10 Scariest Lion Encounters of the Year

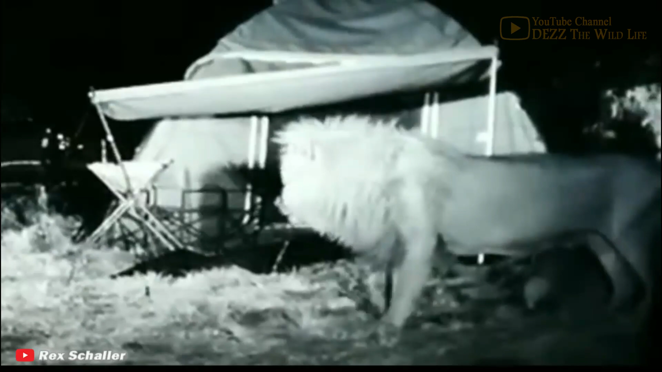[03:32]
This clip starts with a night cam recording a bunch of lions roaming around a number of tent summits to jungle.
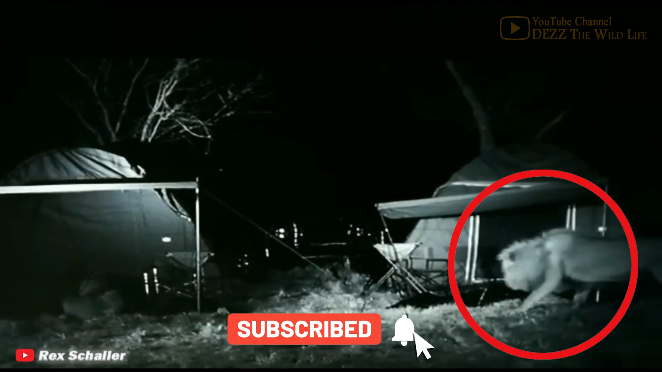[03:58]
A few seconds in, one of the lions appears to take a sneak peek inside the tent to kill its curiosity.
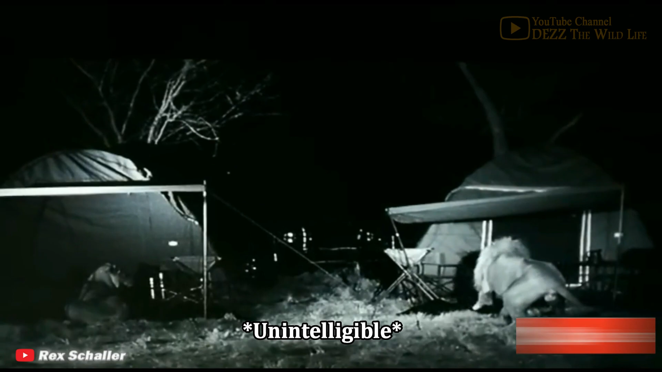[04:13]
Upon realizing the gravity of the situation, the campers make a run of it by sneaking out of their camps as quietly as possible.